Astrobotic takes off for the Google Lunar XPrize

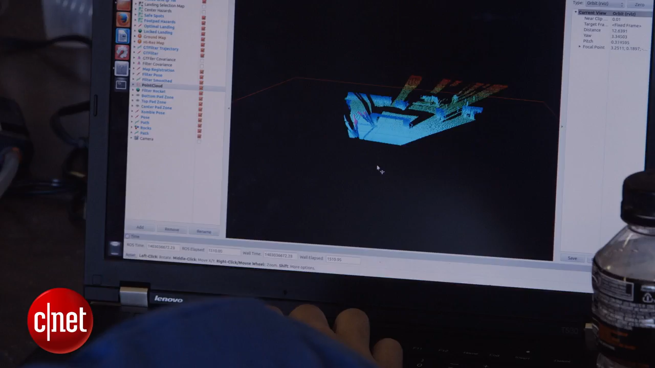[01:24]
So, we can figure out where the lander is just using a single camera image and a map.